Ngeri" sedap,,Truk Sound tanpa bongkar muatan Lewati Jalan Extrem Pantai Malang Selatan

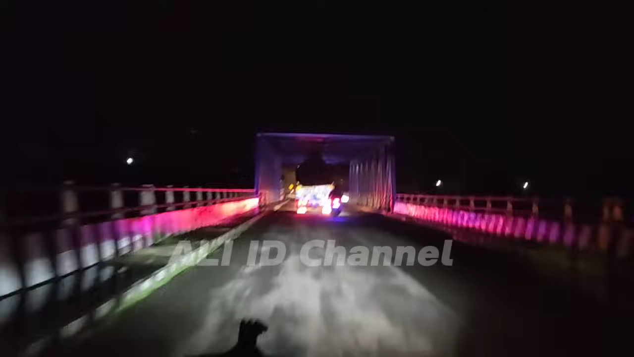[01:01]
Kita kawal truknya Ugra Tani sehabis pulang dari Pantai Wonogoro.
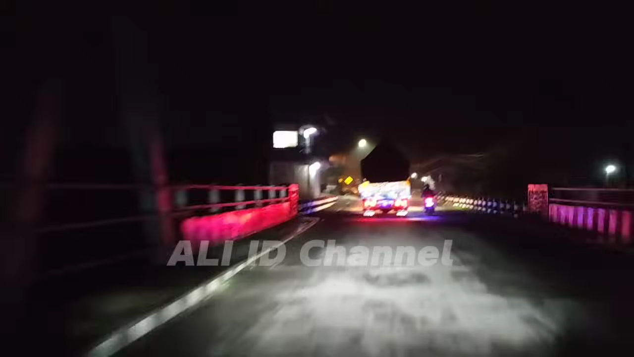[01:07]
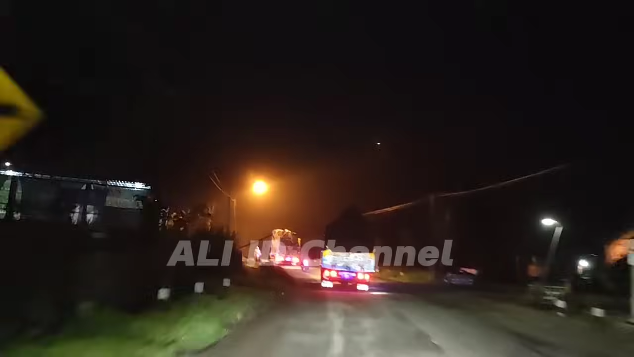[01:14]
Dua truk Ugra Tani kejar-kejaran menuju rumah pulang. Tim sulit.